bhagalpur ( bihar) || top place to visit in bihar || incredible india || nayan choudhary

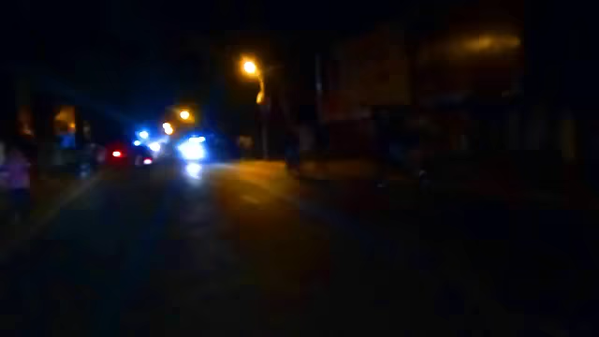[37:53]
रॉयल दर्वान आने वाला है और फिर यहां का पोस्ट ऑफिस है अगर यह पेट आपके नियुका मार्केट है यहांपे